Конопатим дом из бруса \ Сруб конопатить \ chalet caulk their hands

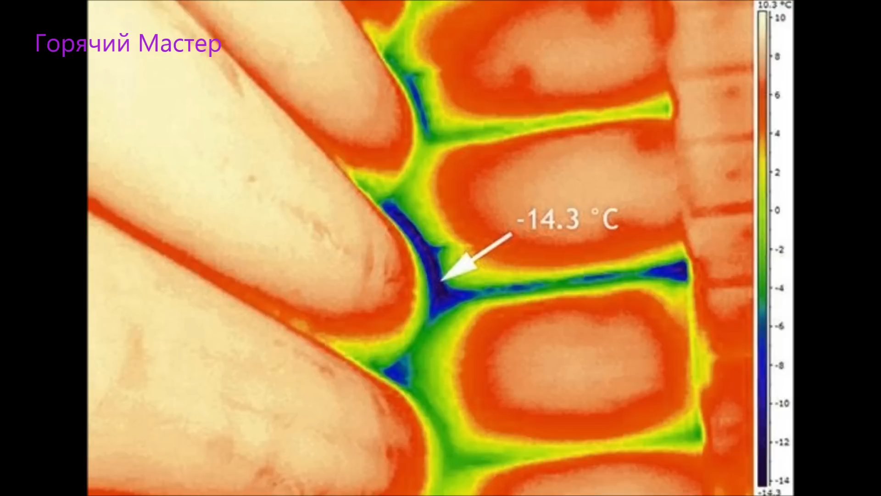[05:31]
On screen: spot -14.3°C
уплотнение между бревен либо между брусом и наша задача полностью избавиться от этих вот зон в которых проходит холодный воздух